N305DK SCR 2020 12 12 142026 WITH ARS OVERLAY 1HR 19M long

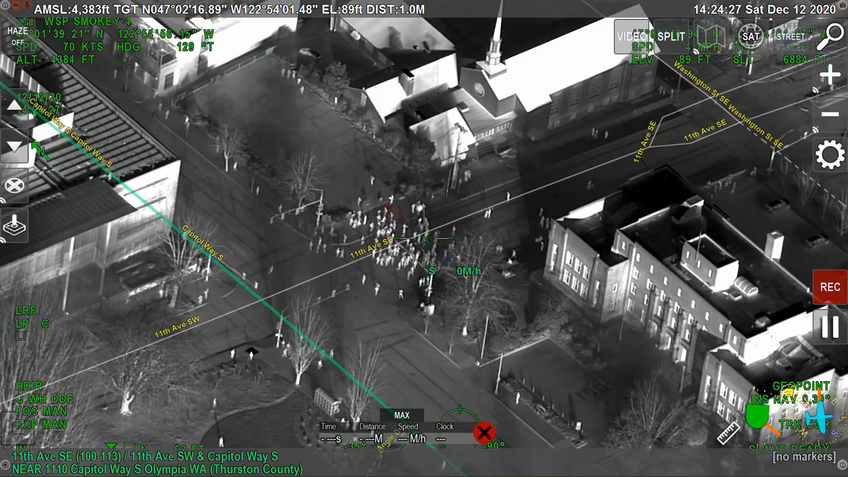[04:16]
Moving back now. 3 Sam 9 wants a union, or correction, a line established on Union to move west.
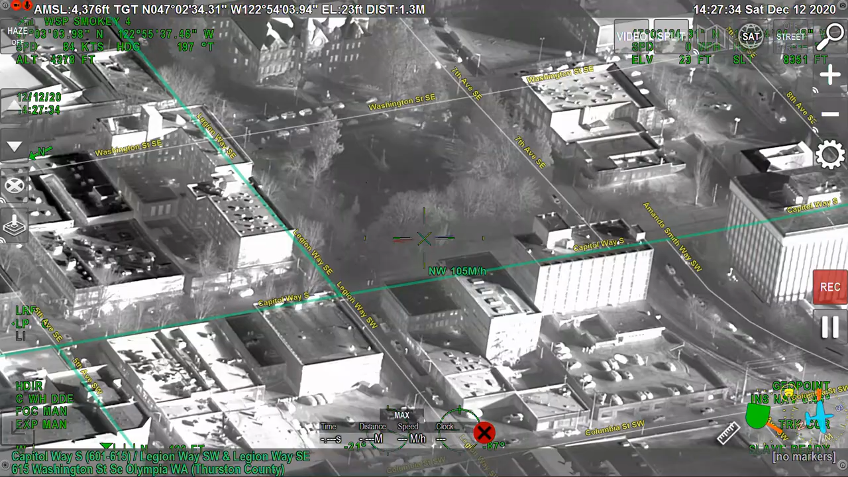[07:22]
Copy, 39, a small group moving north towards Centennial Park. Okay, DNR 3, Thomas. Lincoln 3, Sam 9, your location. Capitol and Union.
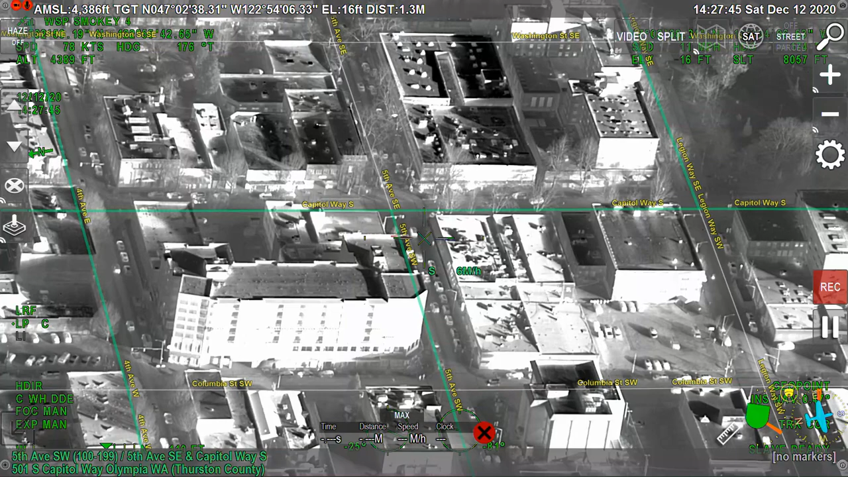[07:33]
3-14-20. The group is eastbound on 11. Copy, group eastbound 11 now.
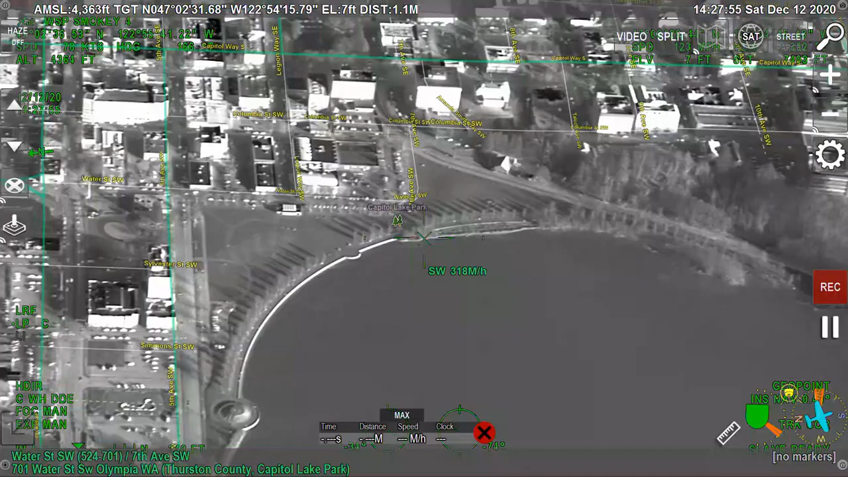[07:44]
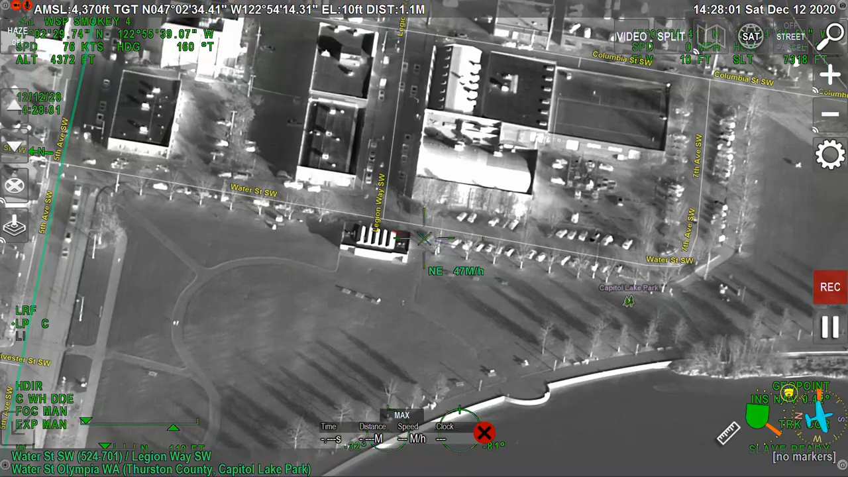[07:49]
Radio 39.
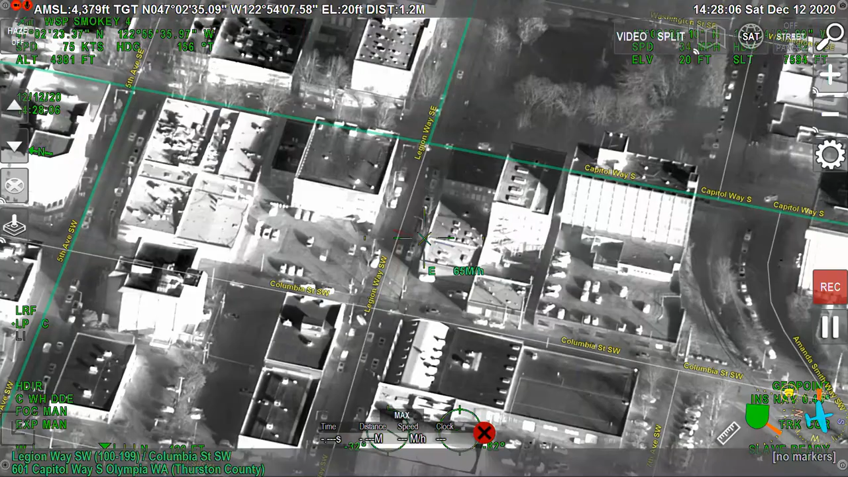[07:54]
About 20, 25, still masked up, entering into Centennial Park from the southeast.
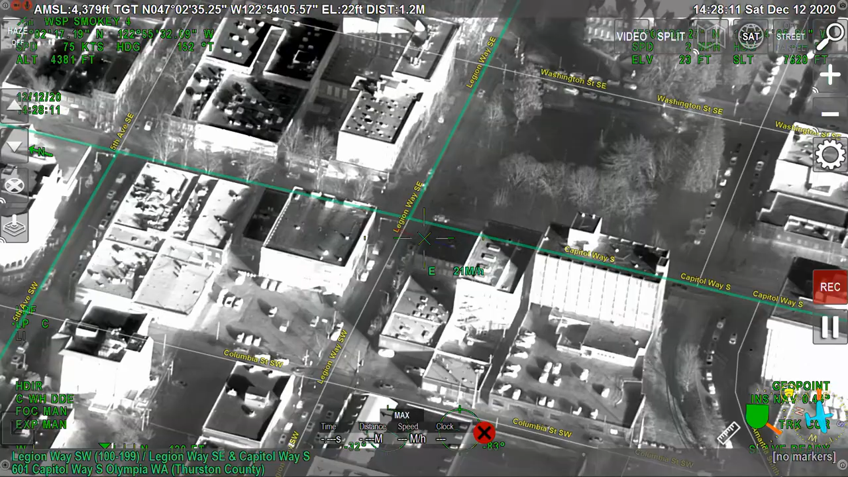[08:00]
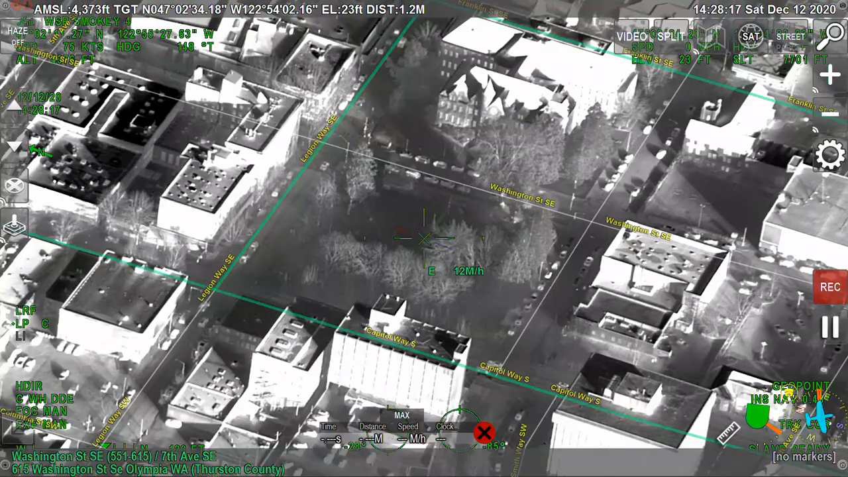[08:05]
Copy, group of about 20 masked up entering Centennial Park from the southeast.
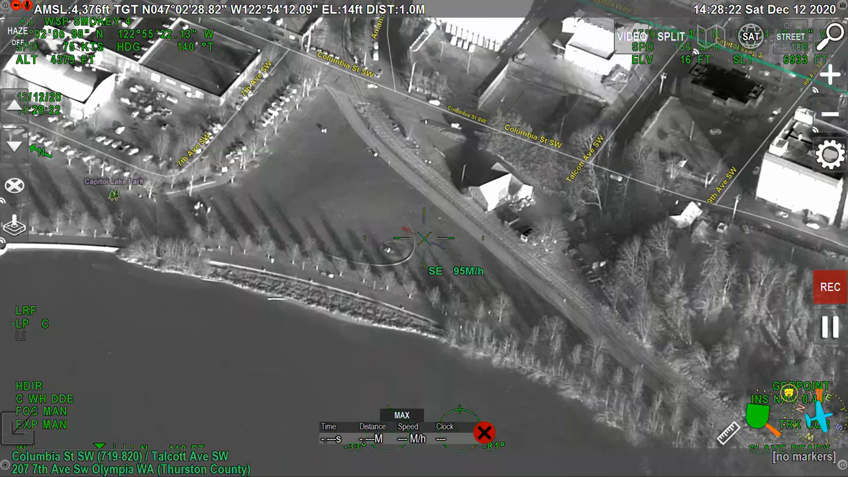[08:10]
Stand by, they're breaking up quite a bit. There's still some in the tree line in the center.
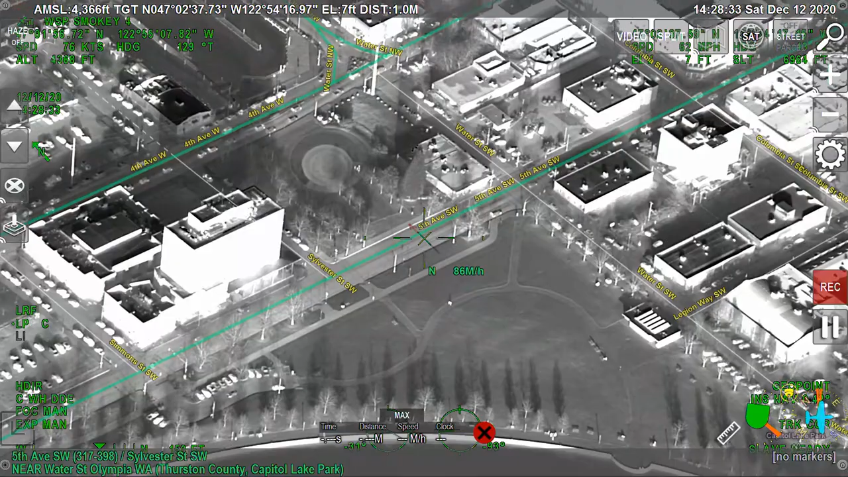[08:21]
I copy down, the group's breaking up.
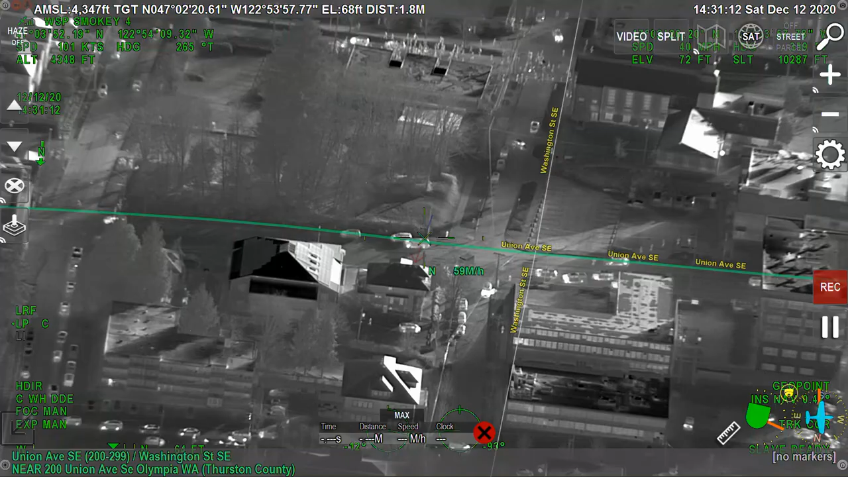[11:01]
Looks like the group's going to be eastbound.
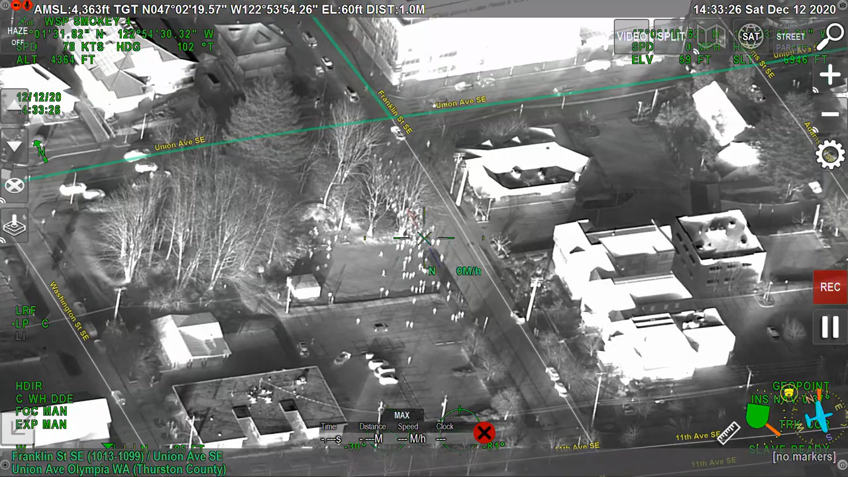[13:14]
Beyond Grumpy. R-51. Radio 38, the group's headed northbound on Franklin. For information, I'm departing the campus.
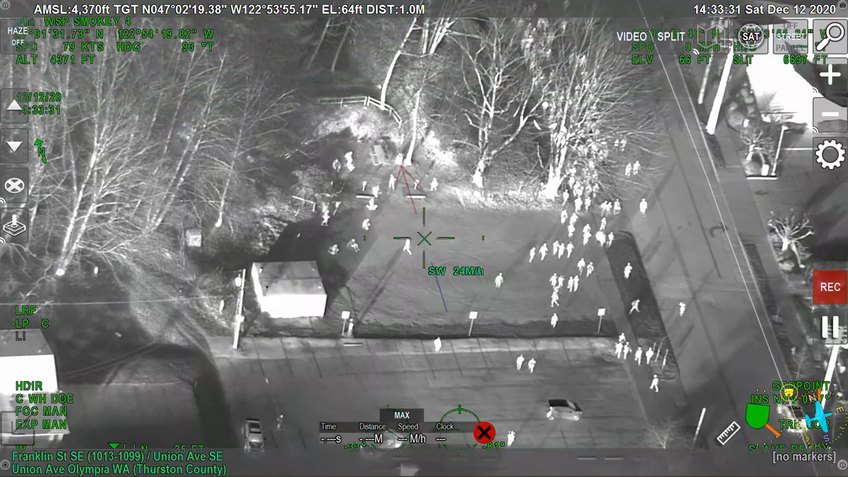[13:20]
The group down northbound on Franklin, is that from Union? Affirm.